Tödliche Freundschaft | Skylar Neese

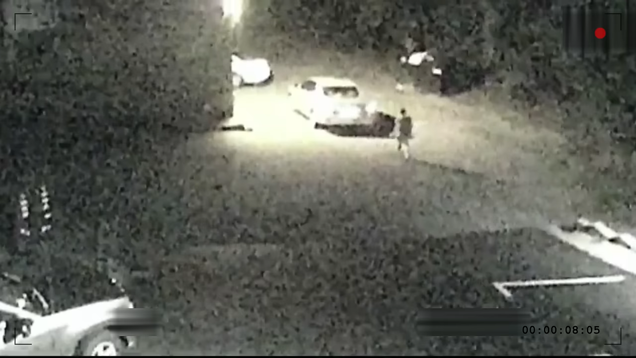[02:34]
Sie trug eine Handtasche um ihre Schulter, als sie zu einem Auto ging, welches auf sie wartete.